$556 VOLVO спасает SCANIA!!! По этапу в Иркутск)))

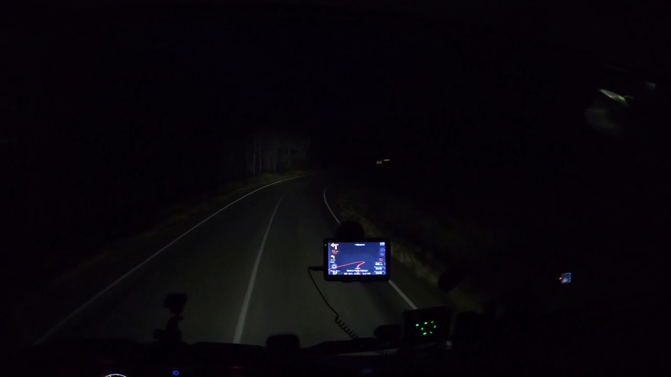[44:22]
И вот он почти на 180. Даже не почти, а на 180. Ну, сами понимаете, как тут симпатично, когда в снег идет. А это уже, наверное, Тайшет, он впереди у нас светится.
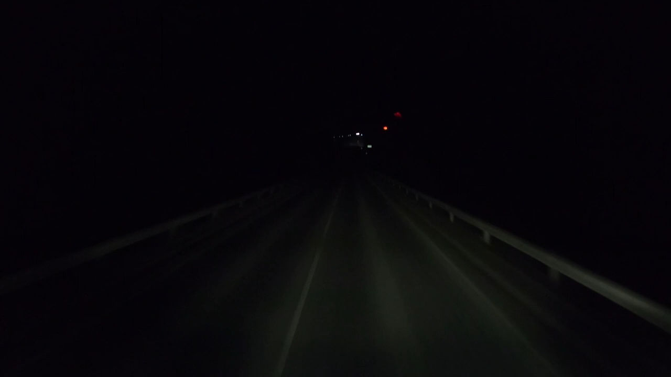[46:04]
Это вот это, по-моему, да? Давай я левым баком подъеду, а ты тогда правым подъезжай. Если... Тут должна быть слева стоянка, справа стоянка. Да, Роснефть. Да-да-да-да-да-да. Нет, стоп. Или сюда.
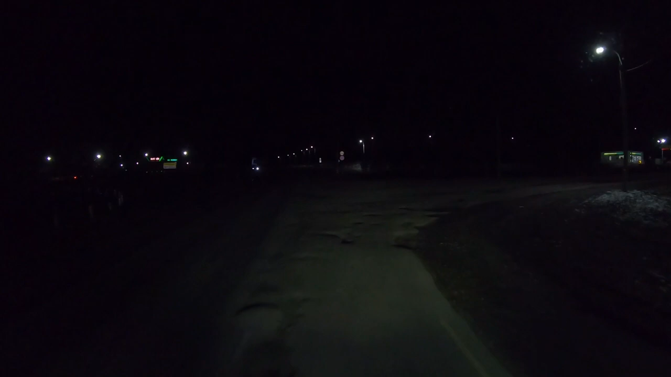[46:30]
Что-то я не въеду. Да-да, сюда-сюда-сюда, все правильно. Роснефть, а у Петра это вот туда дальше.